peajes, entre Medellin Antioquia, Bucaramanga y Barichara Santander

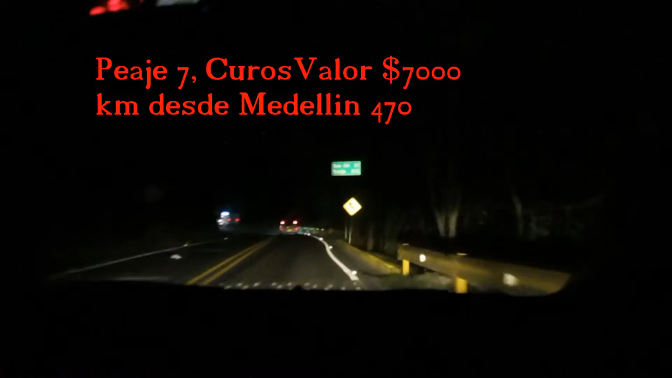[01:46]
Lo pasamos en 470 kilómetros. Bueno, este es el otro peaje.
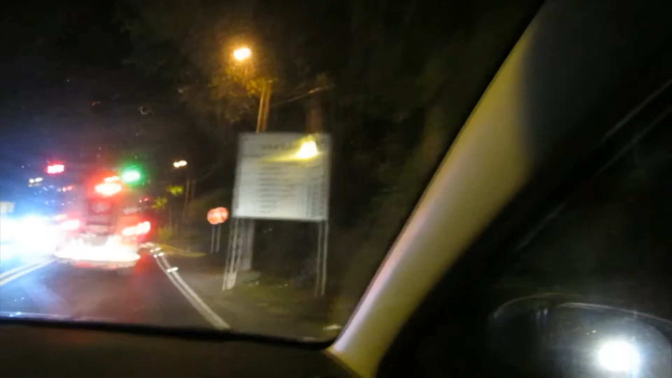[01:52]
Se llama peaje Curití. Curití. Vale 6.800.